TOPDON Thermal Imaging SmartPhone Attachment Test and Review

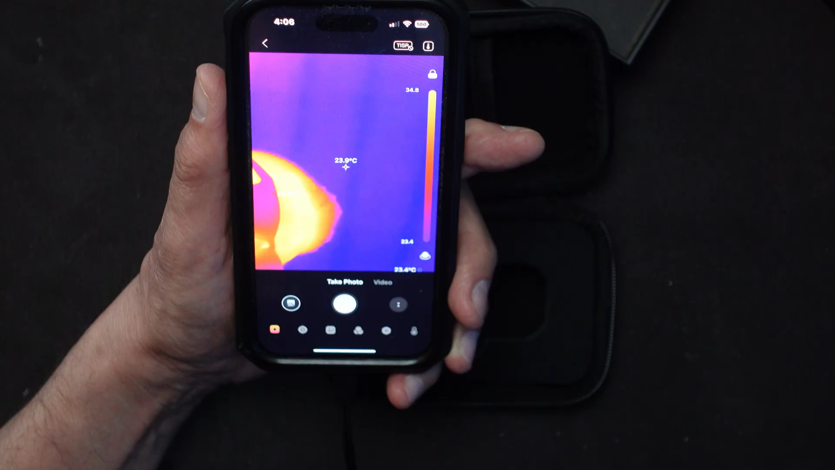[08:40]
On screen: spot 23.9°C
I could take a photo. Let me take a photo of myself. I'll go ahead and hold that like this.
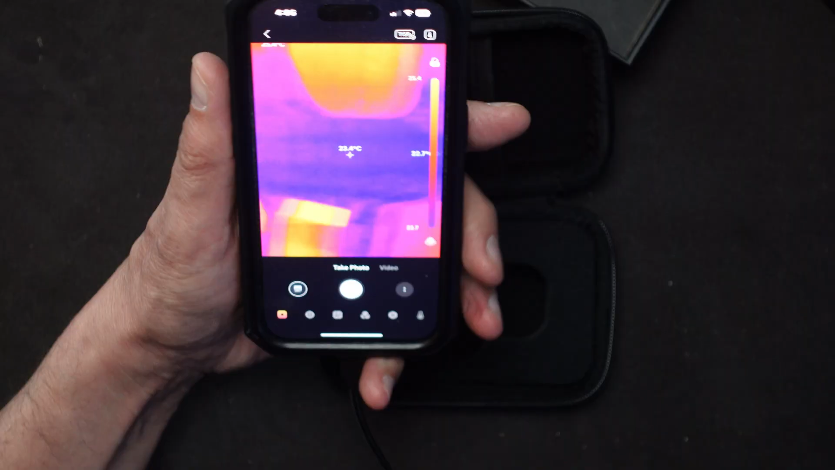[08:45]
And I'll take a photo. This monster photo of me.
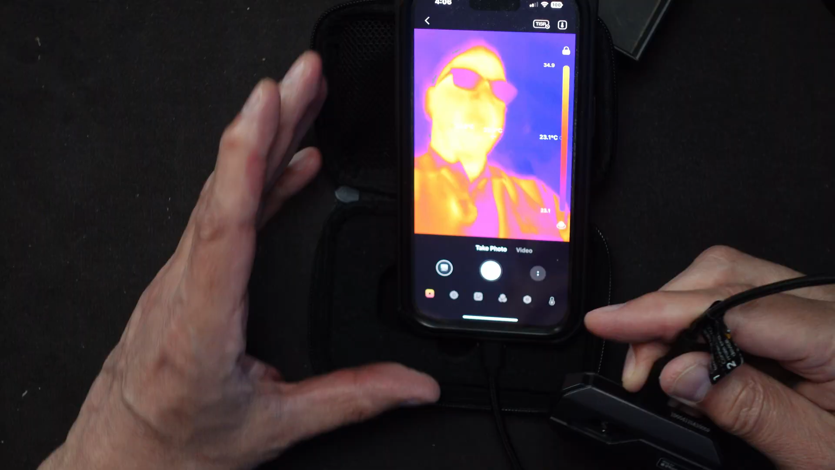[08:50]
See what I get. Okay.
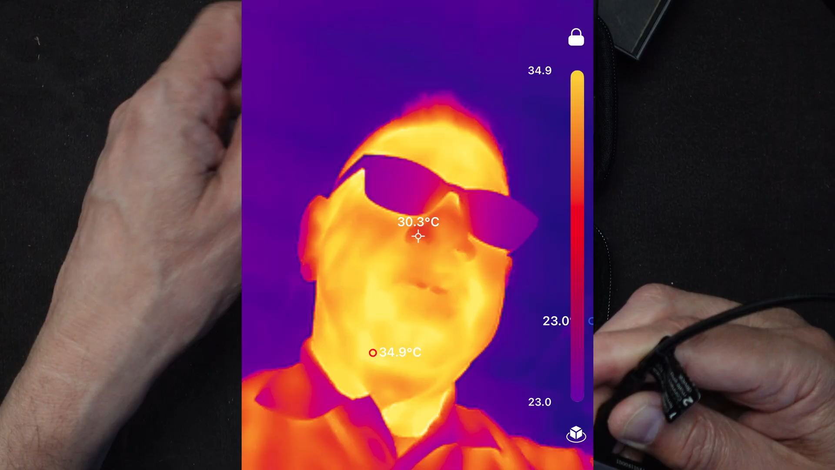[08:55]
On screen: spot 30.3°C, max 34.9°C
Going around the room.
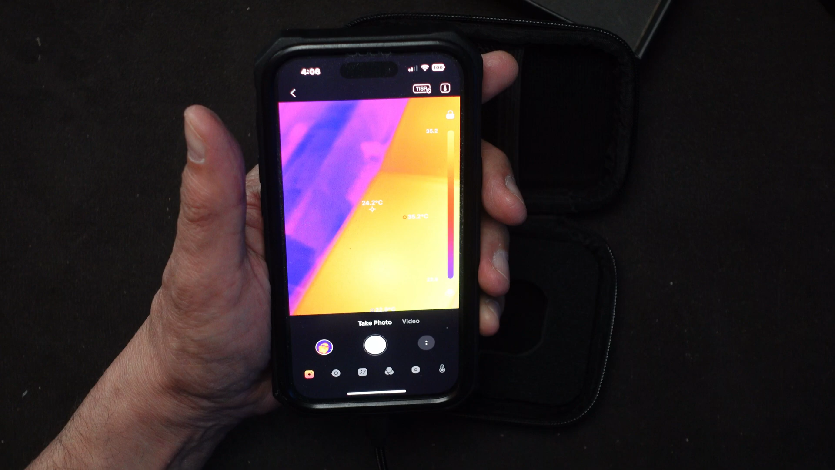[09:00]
There's my main computer over there. 31 degrees. I made one monitor 30 degrees.
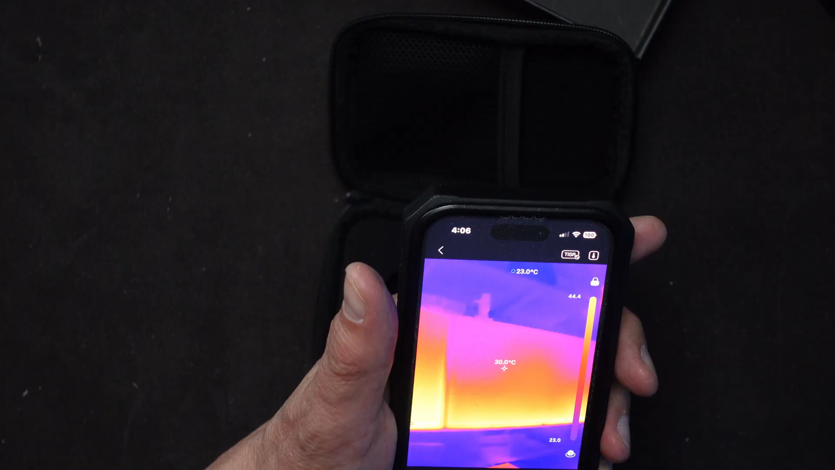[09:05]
On screen: spot 30.0°C
The computer itself. What is that showing? Not that bad. 26 degrees.
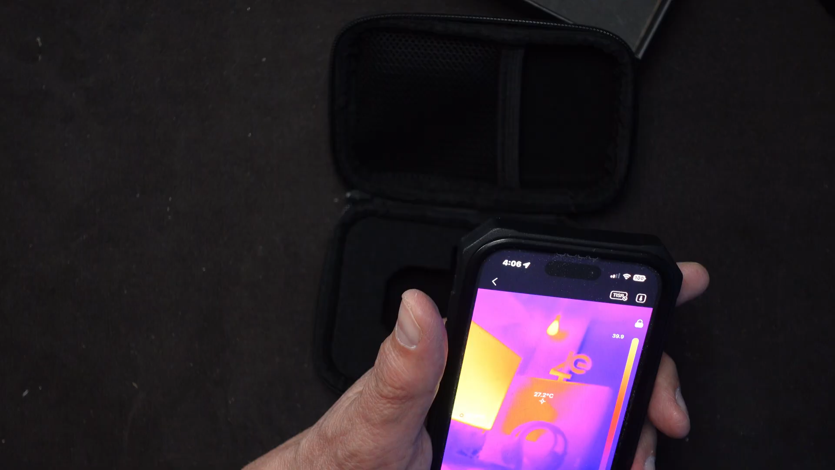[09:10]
27. Okay. It's not that bad when it comes to measuring the overall temperature of the computer.
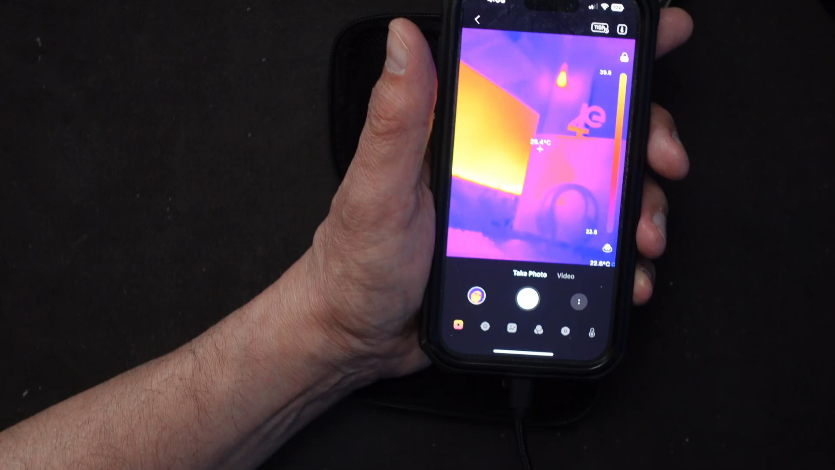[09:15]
I'm quite far from it but still within the range. It's supposed to be accurate.
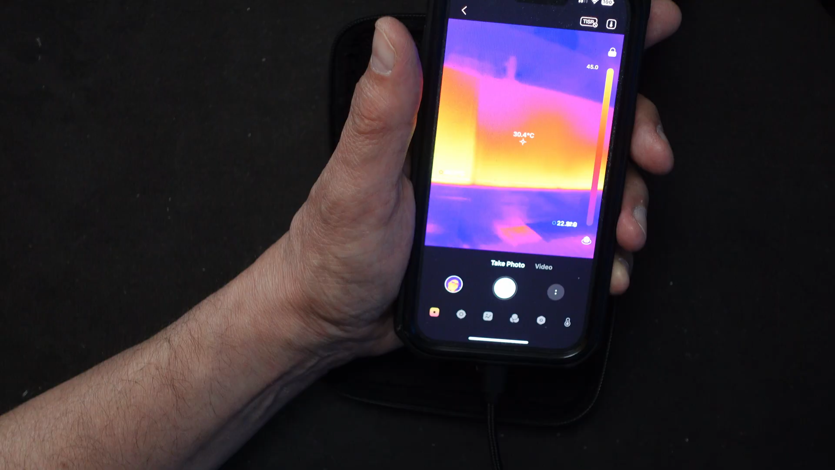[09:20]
There's my light in the current corner. That's 32 degrees. 33 at one point.
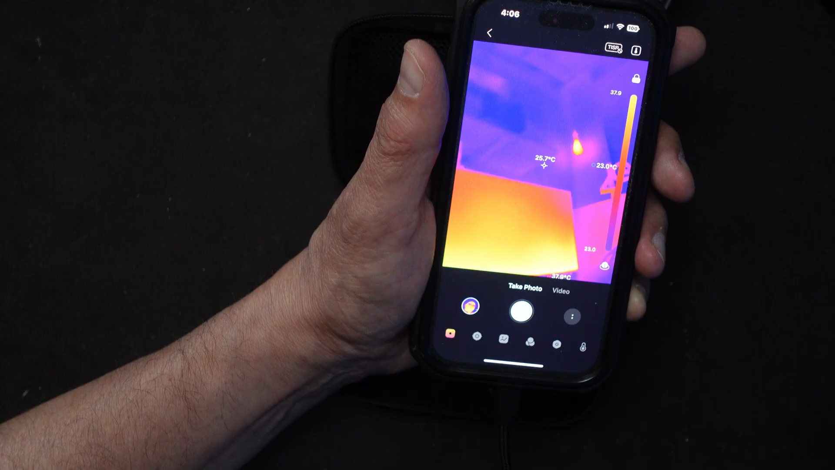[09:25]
Depending on where I focus it. Okay.
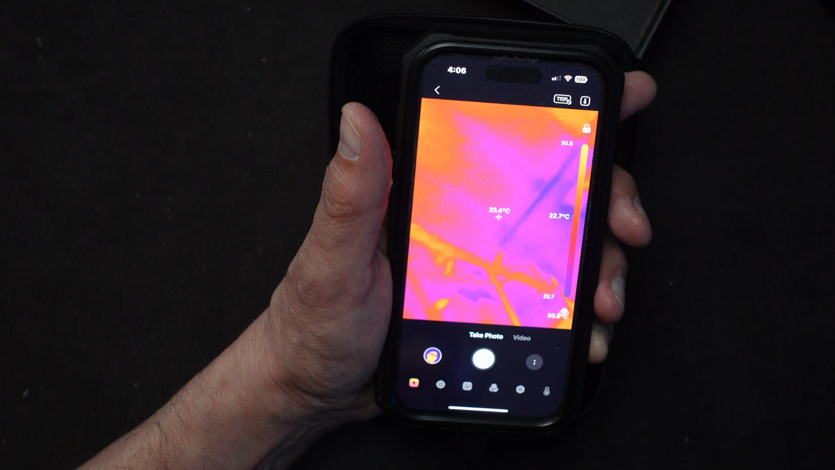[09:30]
So this is I think a good start for now. Let me put a this hot little light on top.
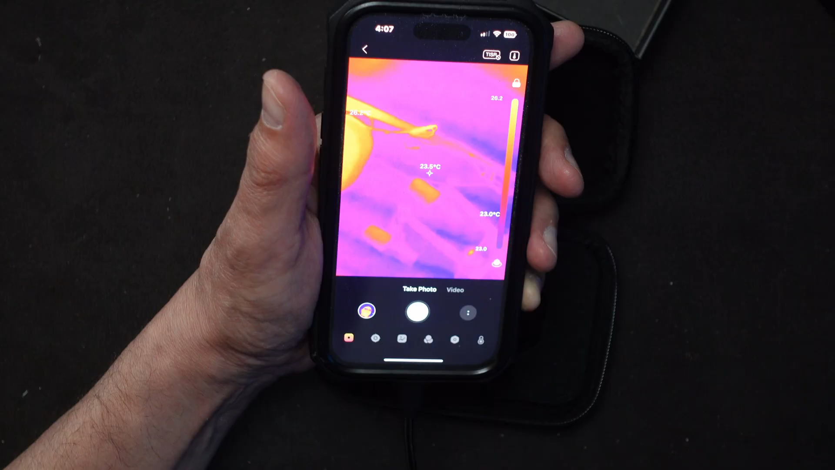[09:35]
What does it do? It probably is pretty hot.
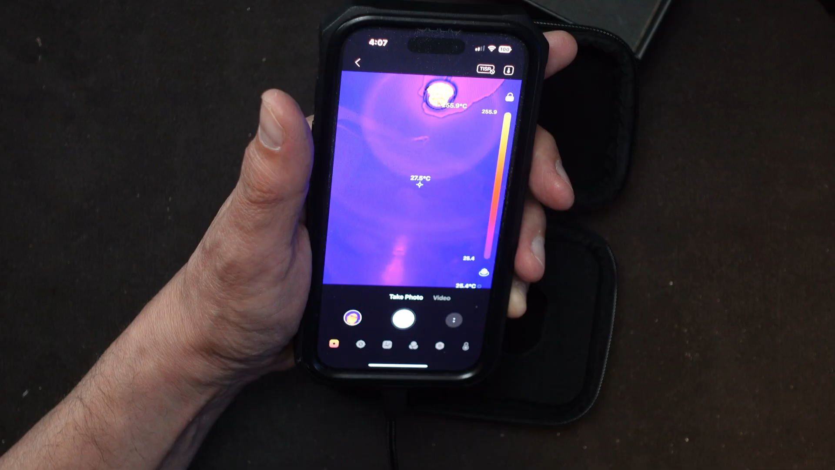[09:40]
256 degrees. So this is a handheld light that by itself because of the color of the light is pretty hot.
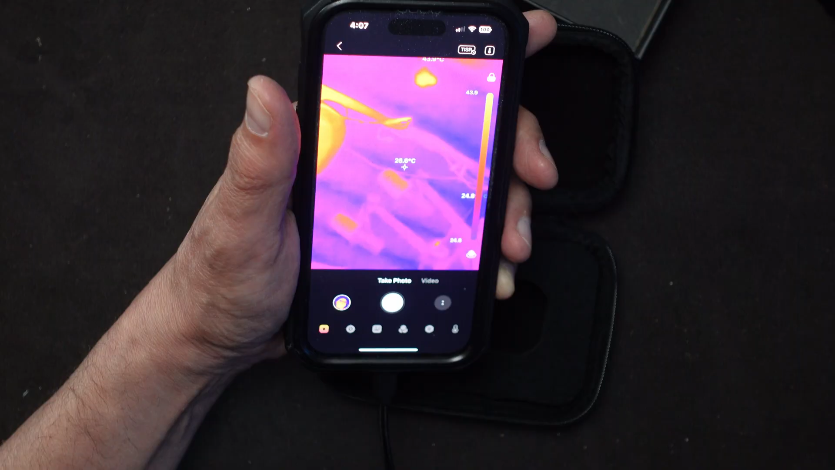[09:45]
So that one really shows up well with that light.